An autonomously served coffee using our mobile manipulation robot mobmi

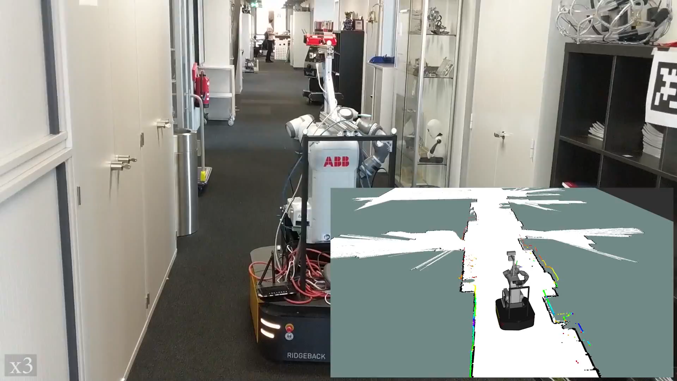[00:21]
MobMe is able to sense its environment for path planning by using two 2D LIDAR sensors.
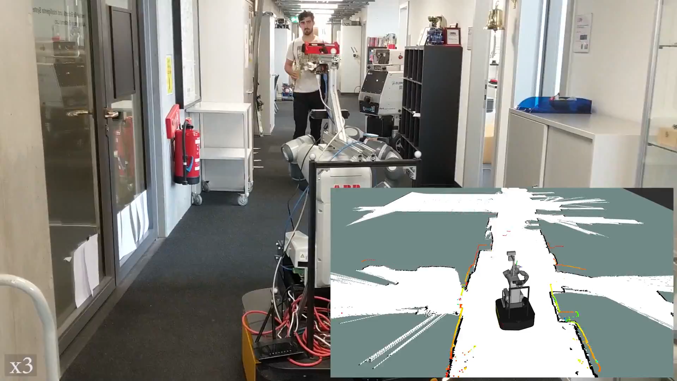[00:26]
It follows a global plan generated in a pre-recorded map to reach the coffee machine.
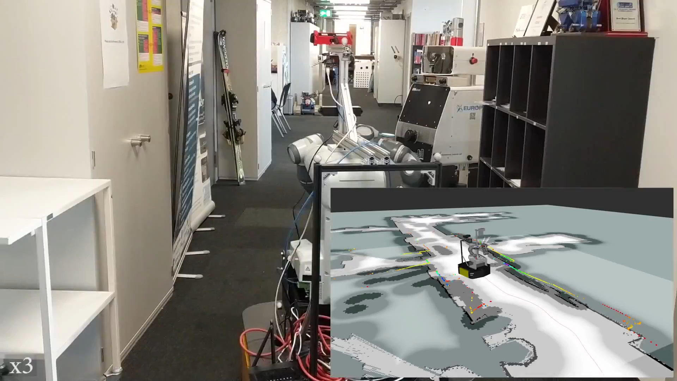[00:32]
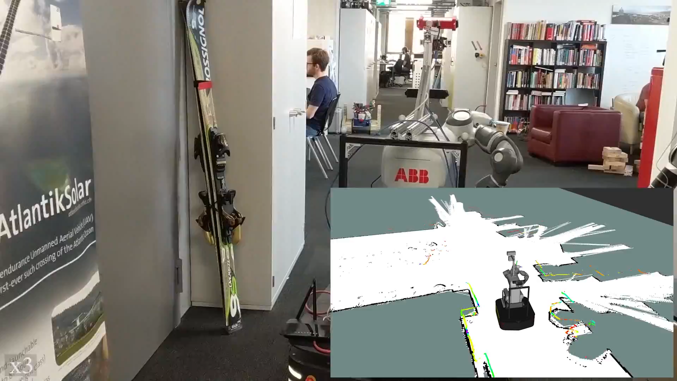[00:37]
We use a local planner to avoid obstacles which are not part of the pre-recorded map.
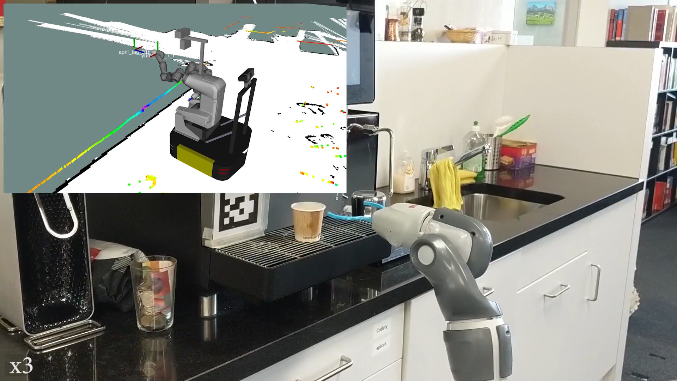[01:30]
The coffee machine was operated by a finger actuated with a small servo motor which gets triggered via HTTP requests.
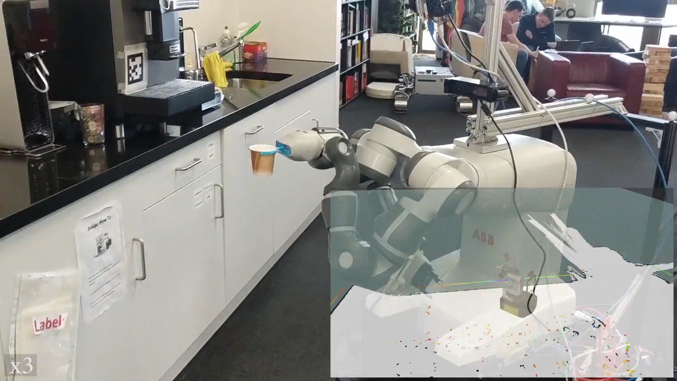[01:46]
In cases where no path to the target position is found,
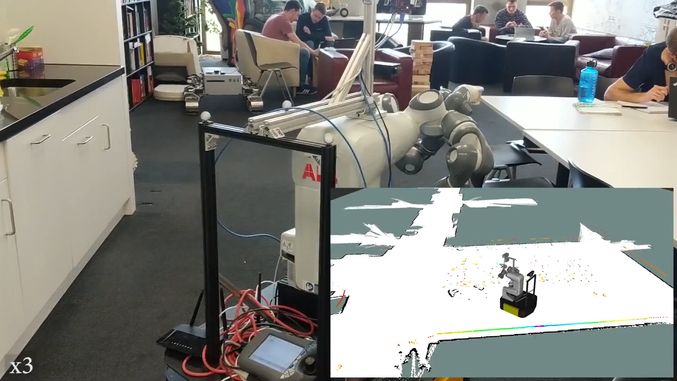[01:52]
MobMe performs a 360 degree rotation to clear the local cost map. Our entire software stack is fully integrated in the open source robotic middleware, ROS.